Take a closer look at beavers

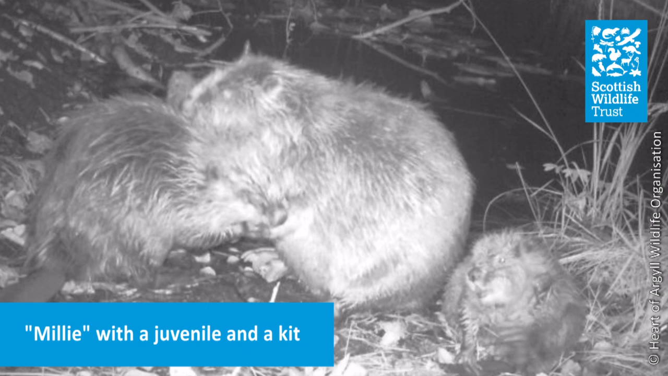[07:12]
Each pair had one to three kits. We saw some territorial changes where animals actually switched which families they belonged to.
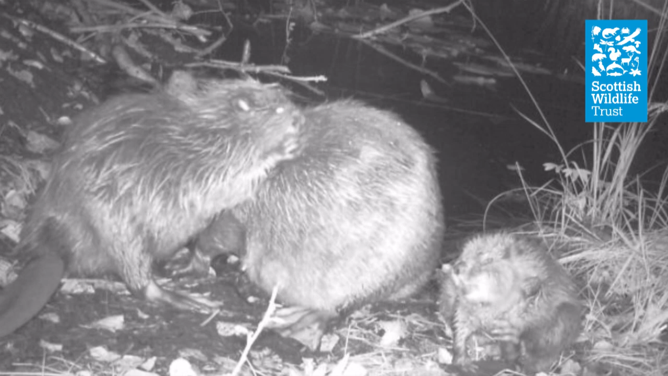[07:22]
There were three deaths of animals recorded during the trial. Five animals went missing and in 2017 when we came back to do a follow-up survey nine animals were known to be remaining in Napdale.